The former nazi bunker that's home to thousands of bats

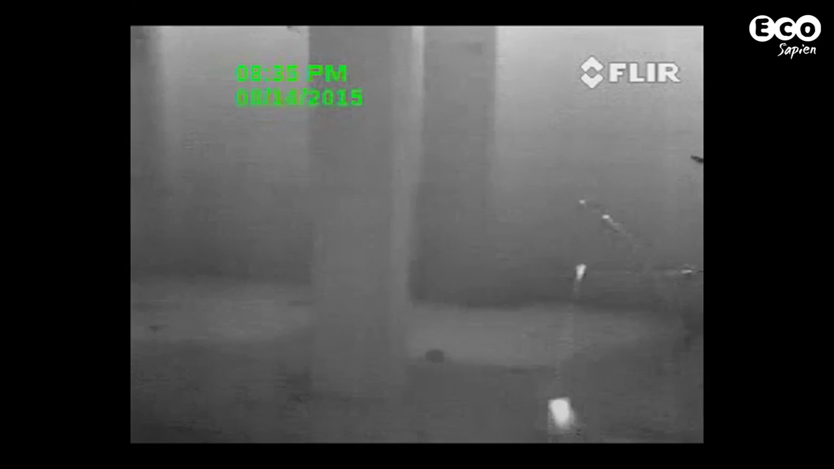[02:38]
we're able to glimpse into the world of these nocturnal mammals.
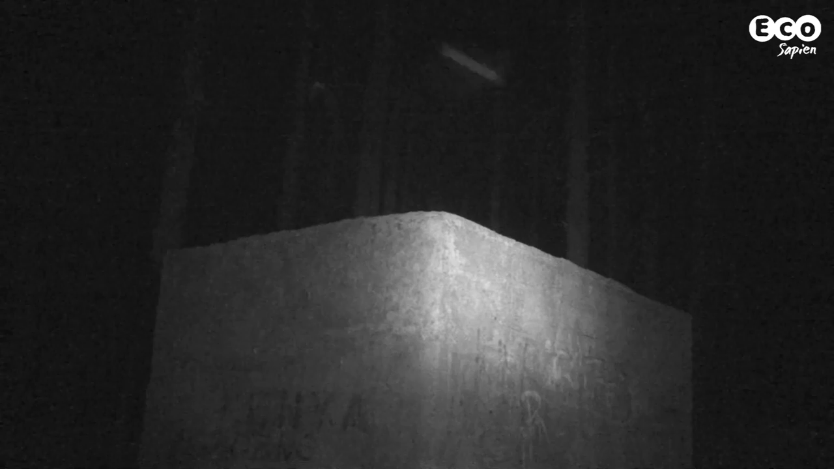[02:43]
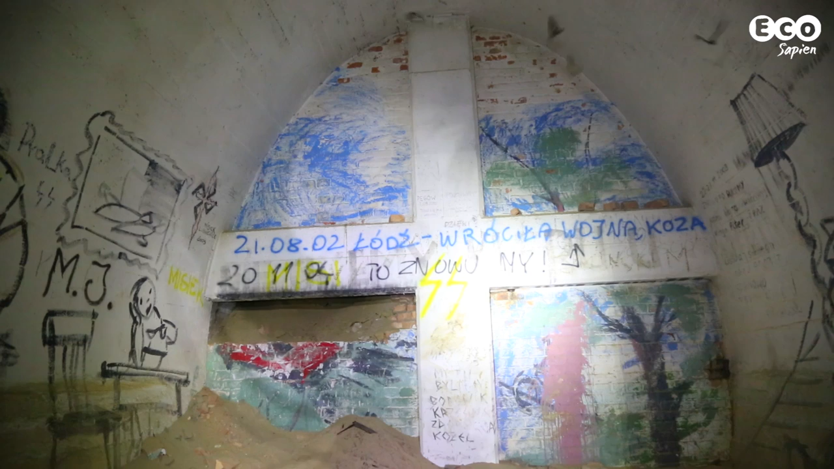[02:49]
Throughout the year, only a small number of bats actually reside in the tunnel system.
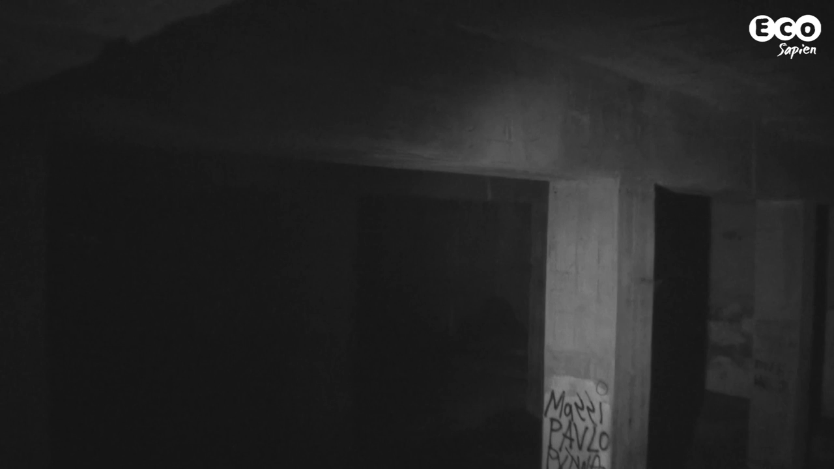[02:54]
This includes a small maternity roost of greater mouse-eared bats, found in an old pump station, which once circulated air around the tunnels. However, during winter, an estimated 20,000 to 30,000 bats take up residence in the tunnels.